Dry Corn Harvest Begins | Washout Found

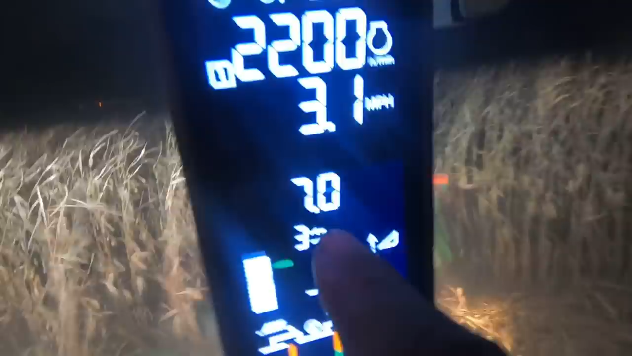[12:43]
And when you come over here to the screen, you can see I have it on number three, which is right here. That's kind of my typical setting.
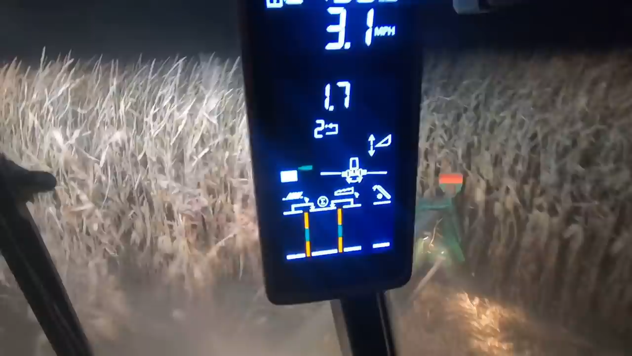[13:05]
So I got it set pretty low right now to get down corn.